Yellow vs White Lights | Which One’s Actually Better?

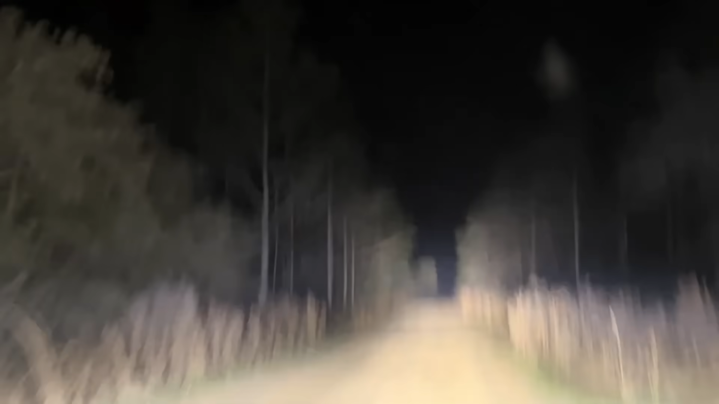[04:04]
That's smack dab in the daylight to bluish white zone on the Kelvin scale. And to be fair, there's a reason these lights are popular. They're bright, sharp, and reach way out into the trail ahead.
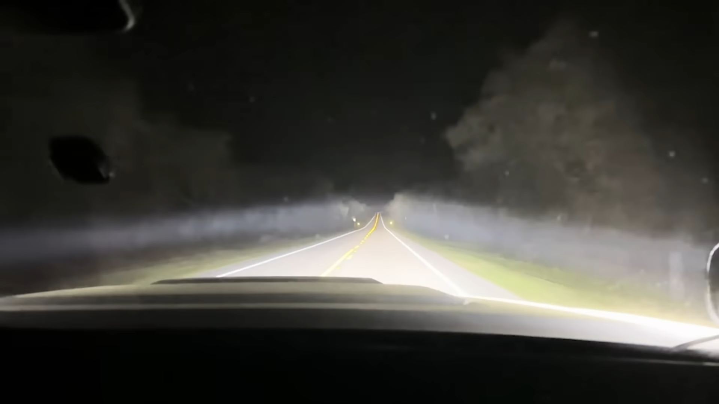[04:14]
This makes them excellent for high-speed runs, open desert, or any time you need to see far down the line as possible. Want to light up the next ridge over? White light's got you. Need to spot that random cow wandering into your trail at 60 miles per hour? White light is your early warning system.